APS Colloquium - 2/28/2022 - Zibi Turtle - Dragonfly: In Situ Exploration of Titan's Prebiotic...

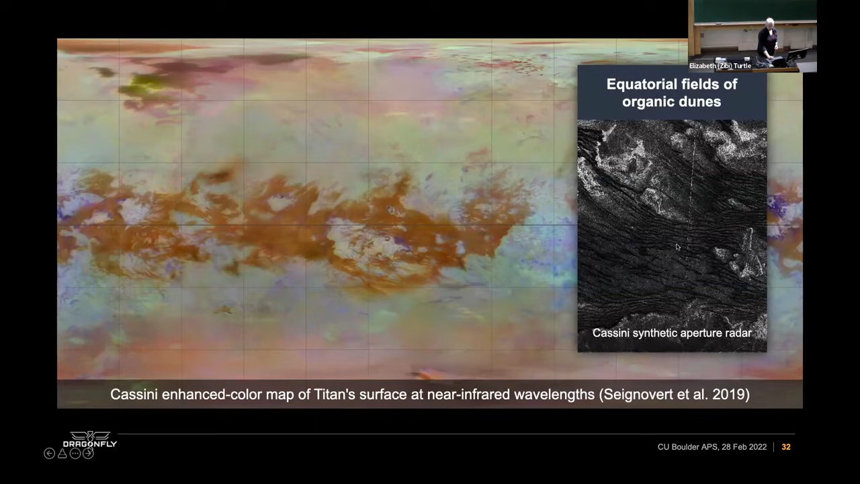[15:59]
So things that are dark are very smooth at that wavelength, and things that are bright are rough at that wavelength. So these features, these dark linear features, and here's another example, are sand dunes. But on Titan, the sand is a different composition. It's about the same size as sand on Earth, but it's organic. We don't actually know how you make organic sand grains. We don't even know if they're ice sand grains with organic, you know, with an organic candy coating, or if they're organic through and through.
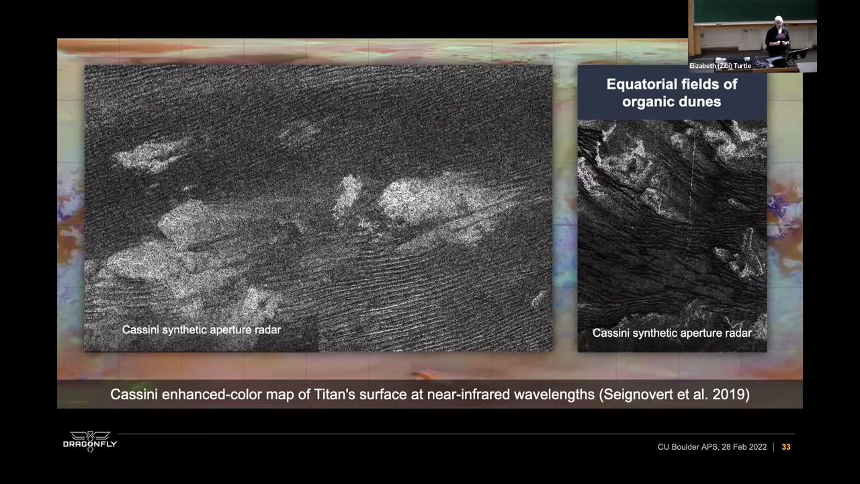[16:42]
But nonetheless, there's clearly sand on the surface of Titan that is transported and forms basically the largest sand gardens in the solar system, wrapping almost all the way around the equator at Titan. Absolutely spectacular features. There are a few impact craters. You can see a few here. There's one here, we'll talk about more. This one, again, with a synthetic aperture radar image, is Synlap over here on the sub-Saturnian hemisphere. The largest one is Minerva. The structure is about 400 kilometers in diameter. There aren't that many impact craters.
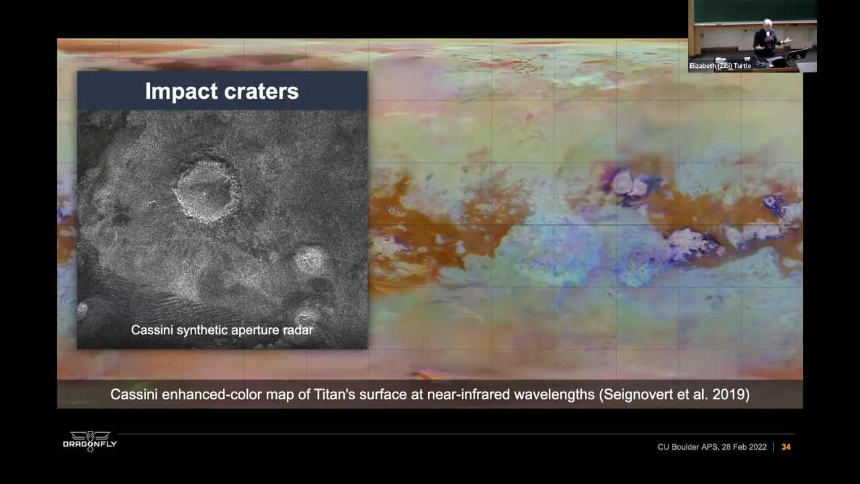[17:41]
It's being eroded by aeolian, and we'll see fluvial processes. And impact craters are eroded and buried and become unrecognizable. So it's a very young surface in the context of the age of the Saturnian system. There are some tectonic structures. There's no major global patterns, but there are definitely tectonic structures. Again, in the synthetic aperture radar image, these mountains, I know we're in Colorado. the mountains are, you know, a kilometer or two high. So like most of the icy satellites in the solar system, it's fairly subdued topography.
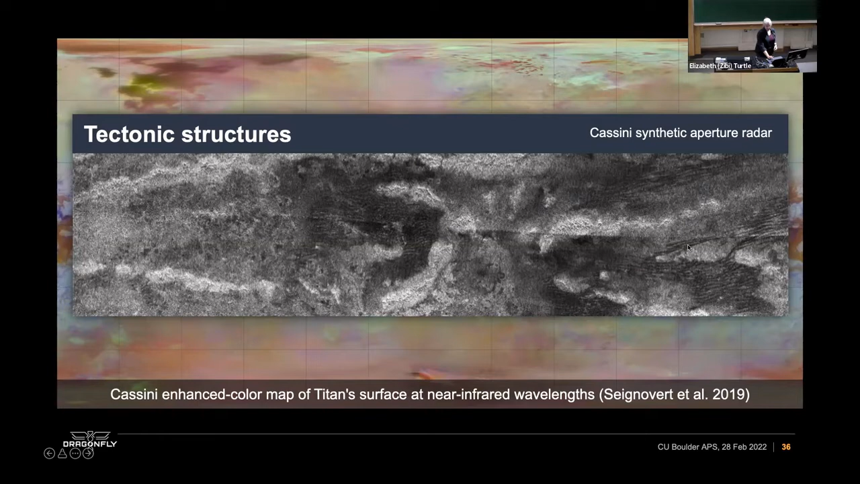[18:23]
But nonetheless, there are, there are tectonic processes that have modified and created surface features. And everywhere you see, at least at low latitudes, the dunes wrapping in and around these features.
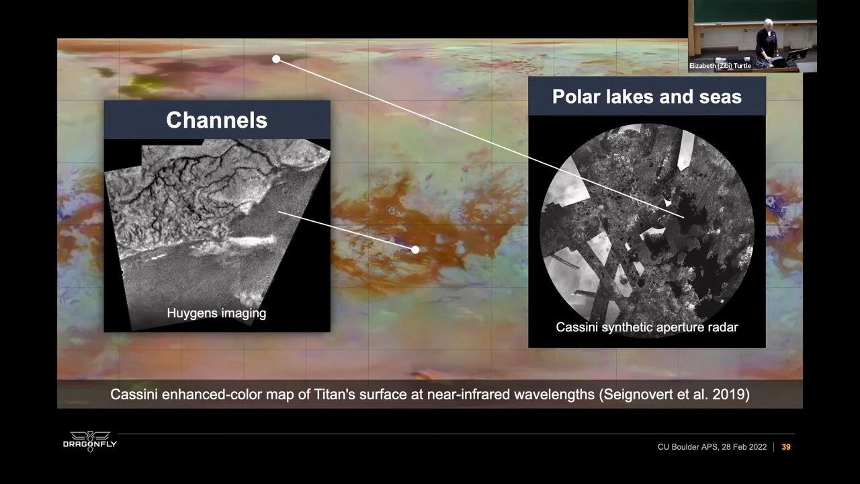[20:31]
and then on the other side of the pole, there are these spectacular cookie cutter lakes, and we could spend an entire seminar just talking about the lakes and the seas on Titan, because it's just fascinating to have, you know, to have liquid on the surface. It's just so familiar to us, but not something we see elsewhere in the solar system.